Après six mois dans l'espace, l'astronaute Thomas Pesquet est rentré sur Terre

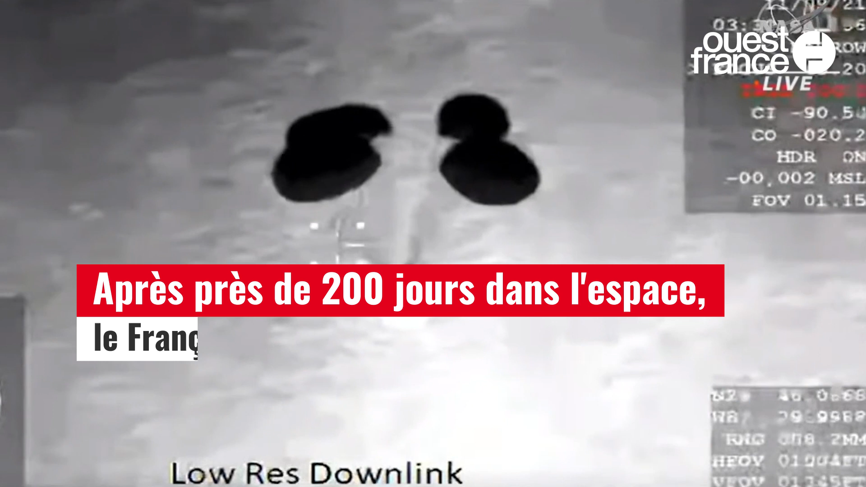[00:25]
THE TEAMS ARE, THE NOMINAL INFLATION RATE AND THE DESCENT RATE IS AS EXPECTED.
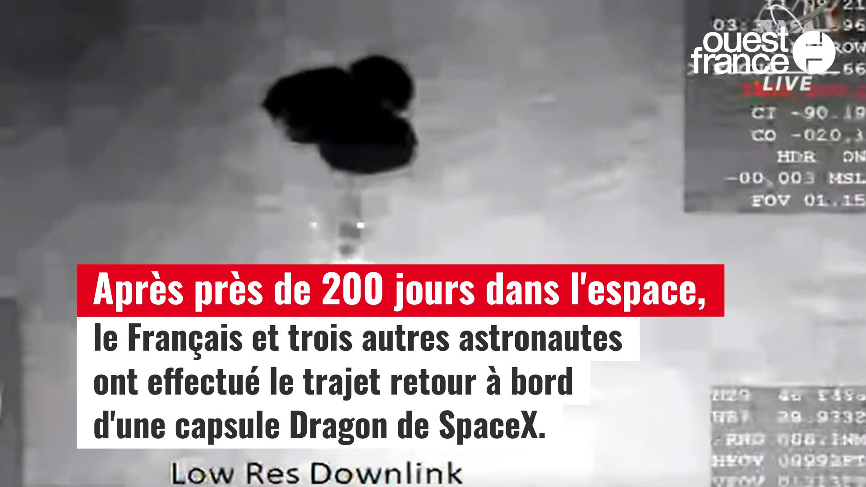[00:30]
WE DO HAVE FOUR HEALTHY MEANS, AND WE ARE EXPECTING AN ON-TIME SPLASHDOWN.